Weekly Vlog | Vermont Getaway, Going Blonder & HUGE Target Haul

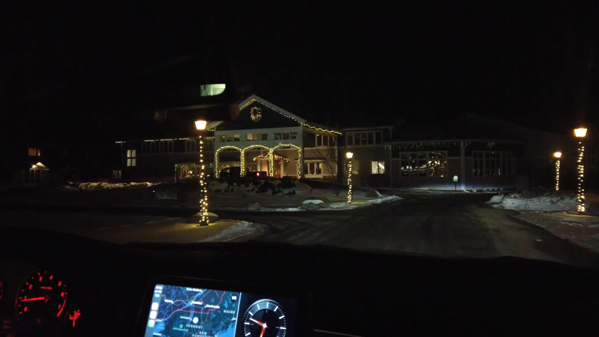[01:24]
I love that name. So it's like snowflake with a T. So cute because we're in Stowe, Vermont. And oh my God, like it's just so cozy here. It's 9:30. Oh my God, it's so cute. Should we park out front and like check in first?